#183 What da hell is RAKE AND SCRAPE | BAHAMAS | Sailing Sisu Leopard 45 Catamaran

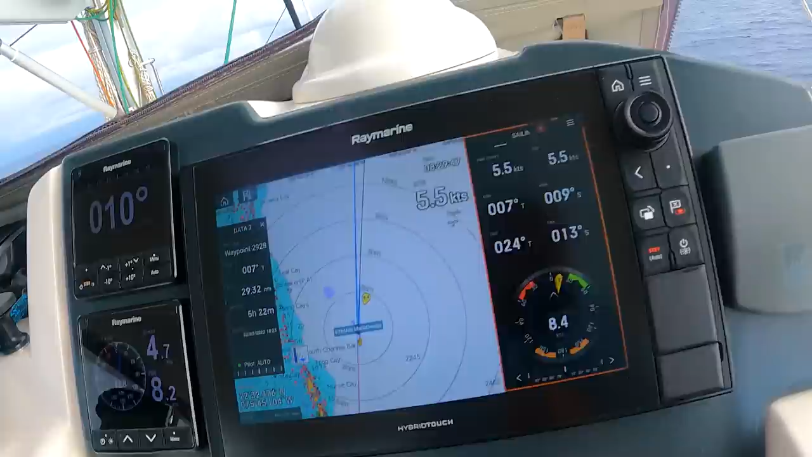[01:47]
because I see all these clouds here,
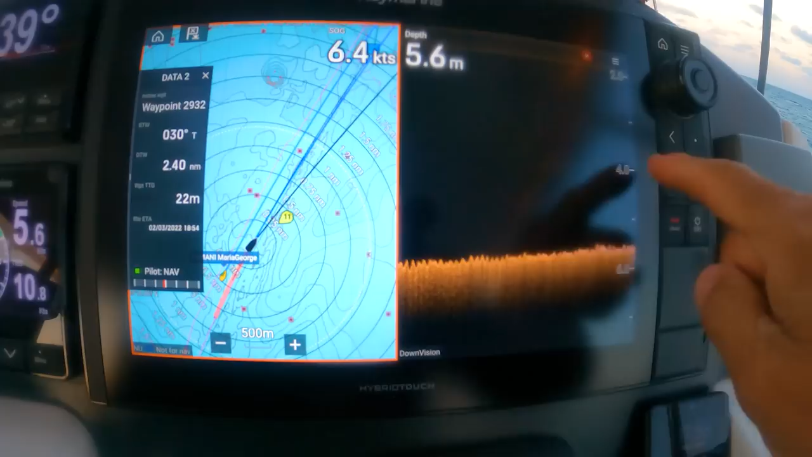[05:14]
On screen: depth 5.6 m, speed 6.4 kn
And we are already 5.5 meters deep, and it's going to get just more and more treacherous. But